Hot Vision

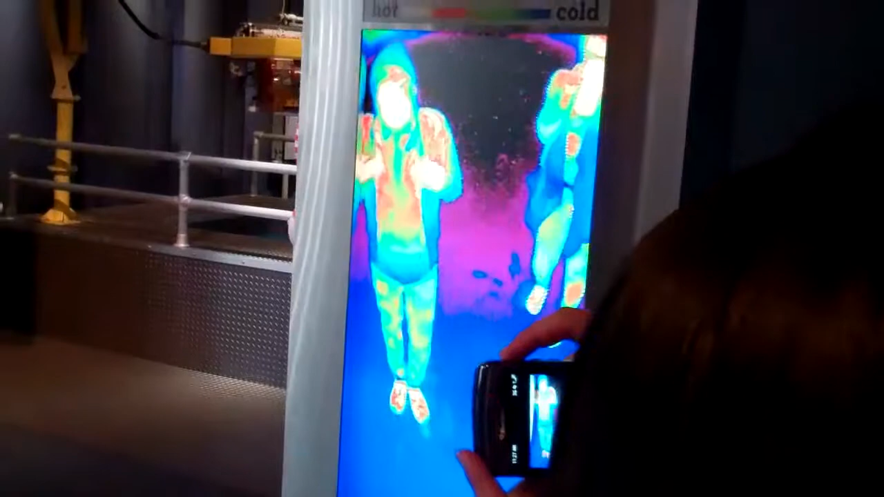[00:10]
Look at the footprints he leaves on the ground.
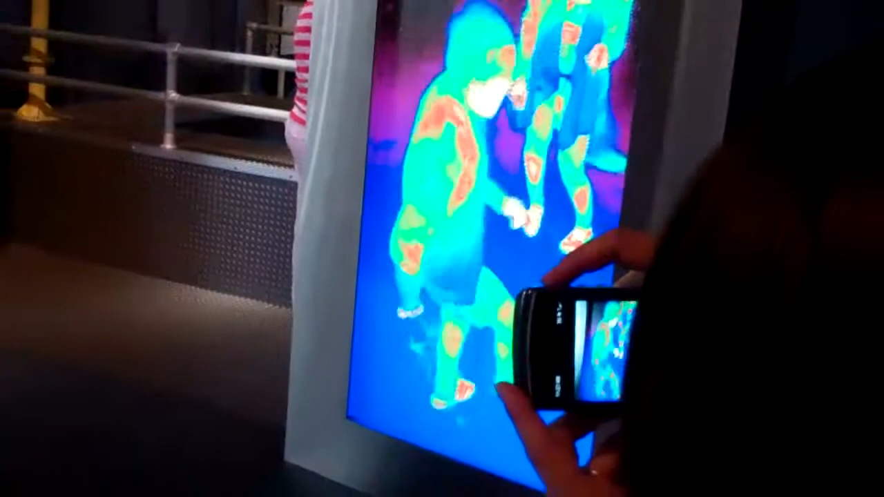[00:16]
I don't look at the footprints. Look, it looks like you're leaving, like, glow in the dark
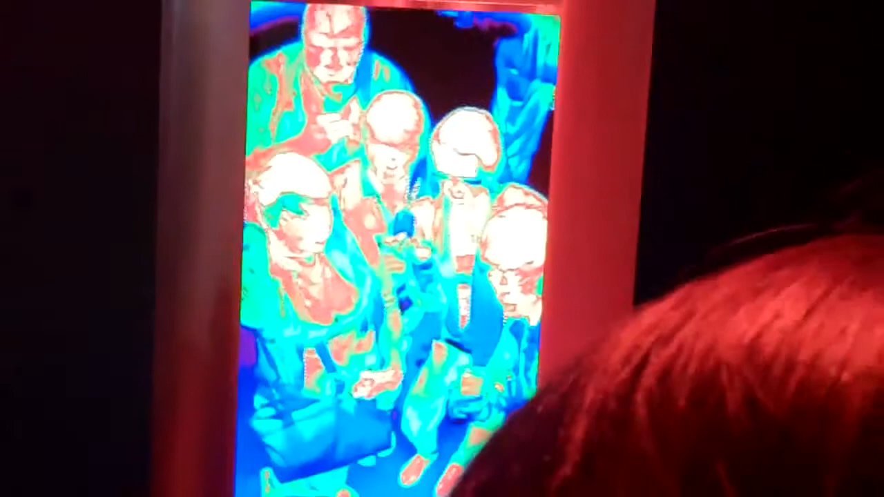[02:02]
Ew, this thing is moving. Chris's hair is the one that stands out because of him.